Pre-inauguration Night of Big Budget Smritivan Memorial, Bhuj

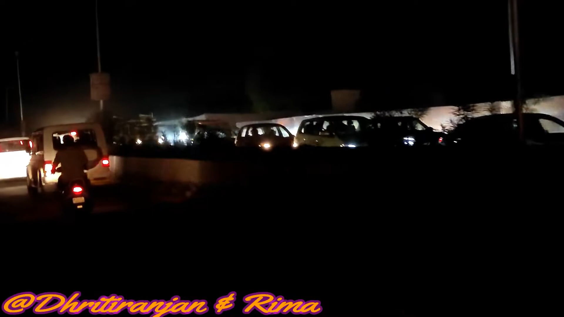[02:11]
यहाँ पे तो कुछ पता नहीं चल रहा है, लग रहा है कि रोड एक थिएटर प्लेस बन गया है,
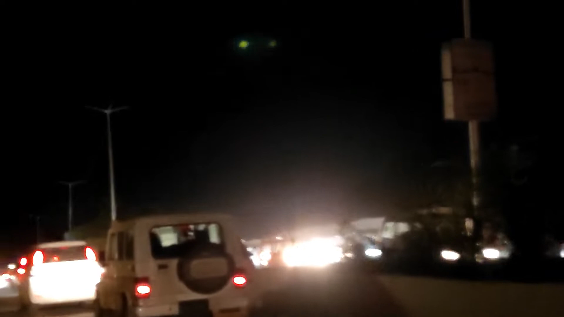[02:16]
ऐसी फीलिंग है। बैनर ही बैनर है ये भुज स्टेशन।
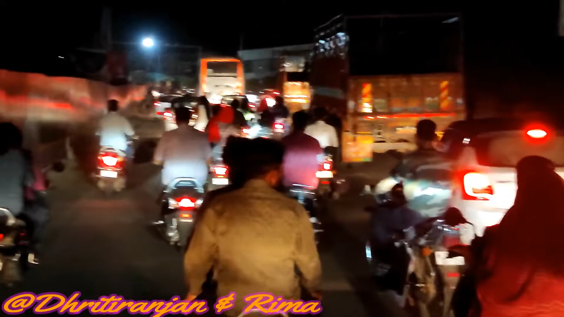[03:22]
रास्ते में पहले बैनर है और जगह जगह पे मोदी जी ने जो भी डेवलपमेंट का काम किया है तो गुजरात उसकी बैनर लगी हुई है। हम काफ़ी स्पीड से जा रहे हैं इसलिए कुछ भी नहीं शायद वीडियो में आएगा।